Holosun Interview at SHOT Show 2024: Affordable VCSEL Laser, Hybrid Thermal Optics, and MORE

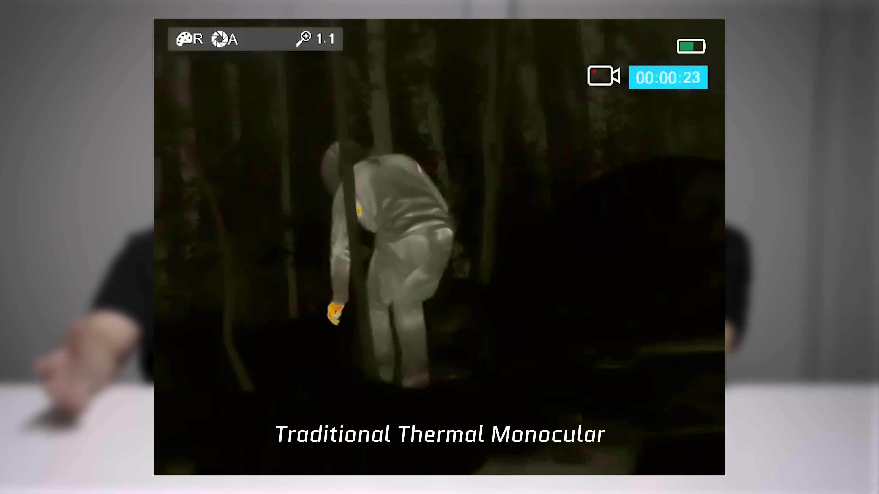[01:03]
One of the aspects about this site that I think a lot of people aren't kind of really taking into consideration is the fact that you're not looking at an OLED screen like a traditional thermal that has a refresh rate where you have to worry about panning and stuff like that. Because you can just drop down the front of this window it's still just usable as a red dot sight.